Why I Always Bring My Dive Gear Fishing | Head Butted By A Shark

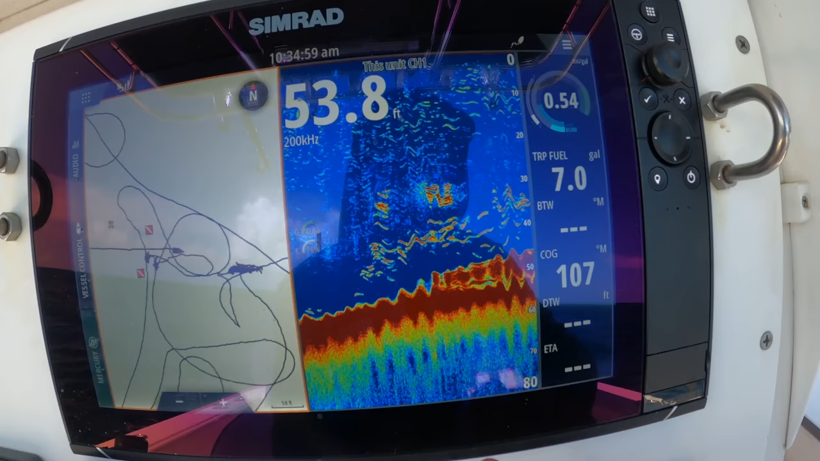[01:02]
On screen: depth 53.8 ft
We're going to try and fish it first, but that's what I'm looking for is this big thick, you can see there's little bait and stuff like that, but that big thick line right there, that is the bottom and then that thick piece above it is actually fish.
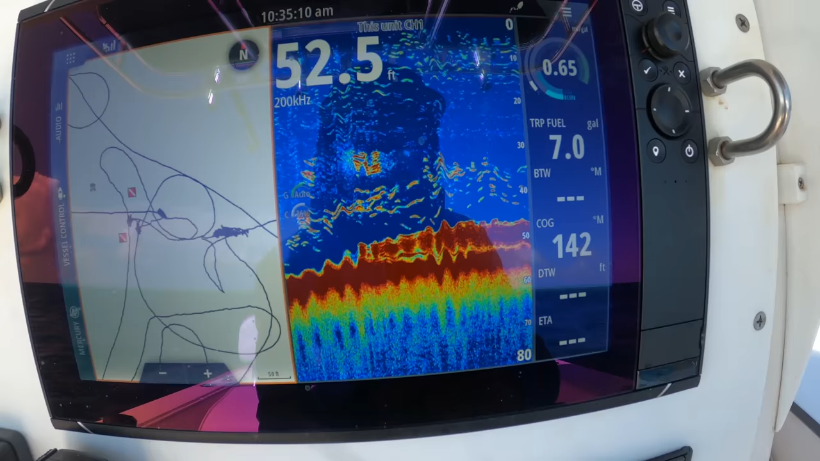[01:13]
On screen: depth 52.5 ft
So we're going to get anchored up and drop a few lines in the water.
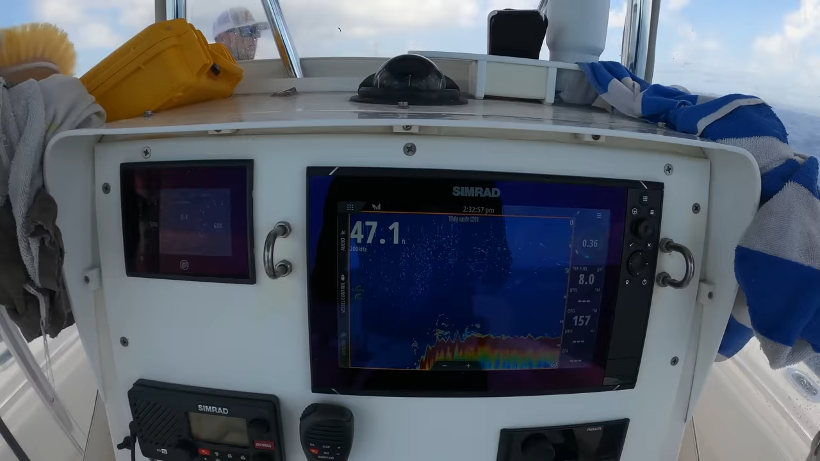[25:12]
so this is our next spot it actually drops off a little comes from like 70
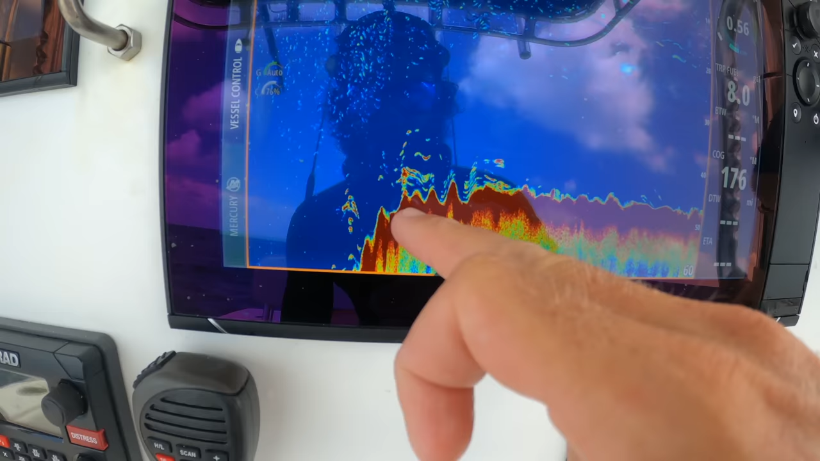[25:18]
and rolls up you see there's a bit of life there so i'm
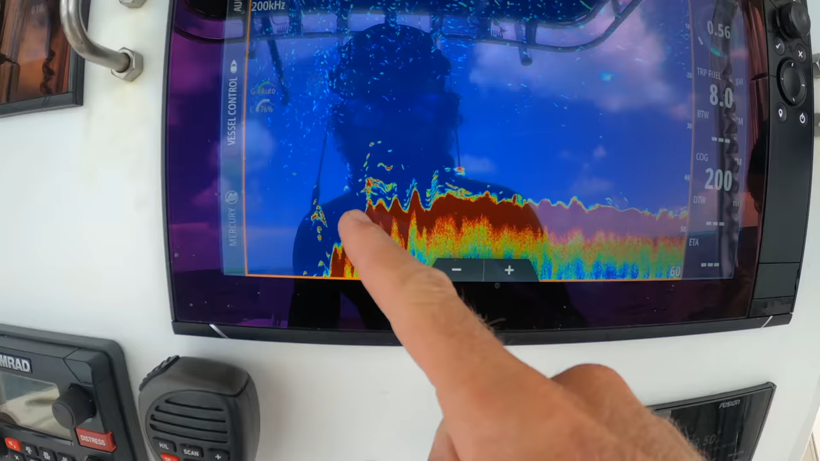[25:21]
gonna anchor up right on this edge and drop some chum and let's see we can muster up